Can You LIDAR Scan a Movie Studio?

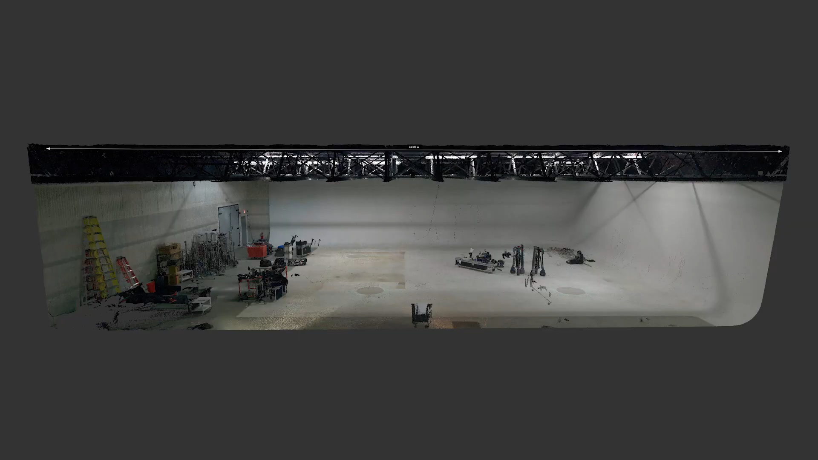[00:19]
they've probably shot TV and today we're gonna attempt to 3D scan this place in its entirety so we can get a very accurate 3D model of the psych wall.
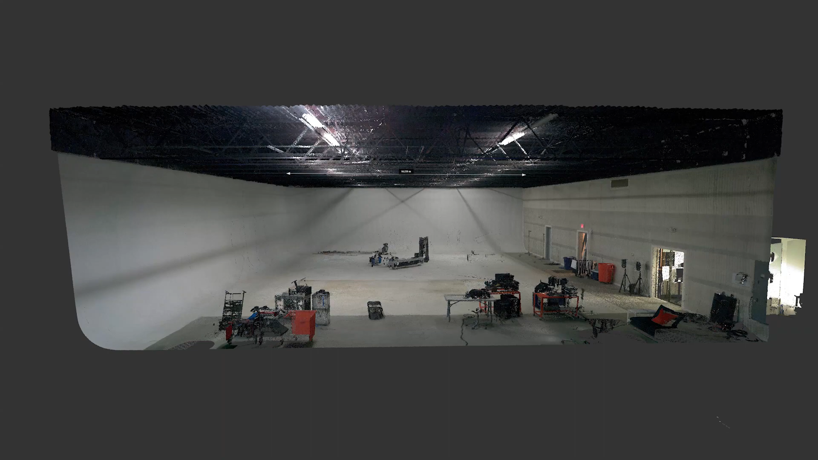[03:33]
All the scans have been registered together and we're viewing this now inside of Recap Pro and everything is basically a ton of dots and measurements with color on it and when you put them all together you get this
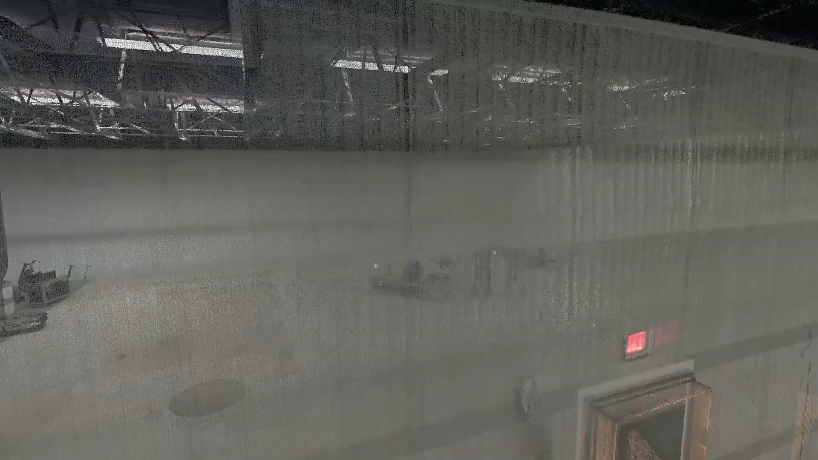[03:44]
this massive point cloud and it's all to scale very lovely to work with and we're looking at some different views I've taken a measurement of the width here's looking at it from above in an orthographic view
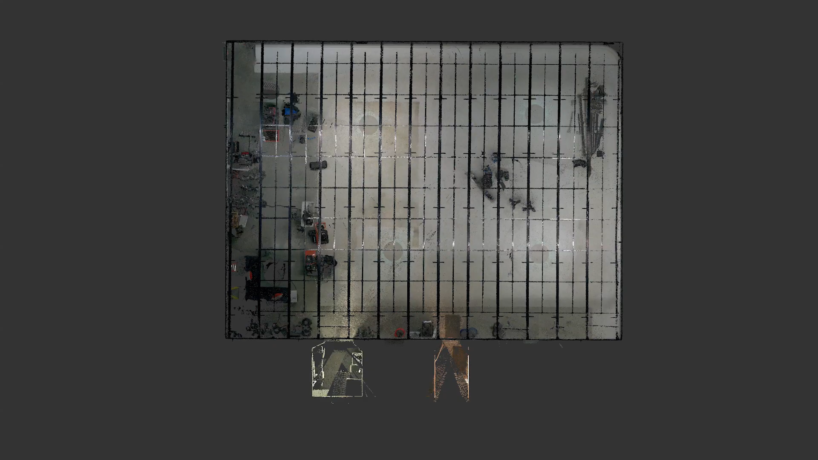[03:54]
so that I can figure out where the beams and the pipes are for the grid really nice and this is another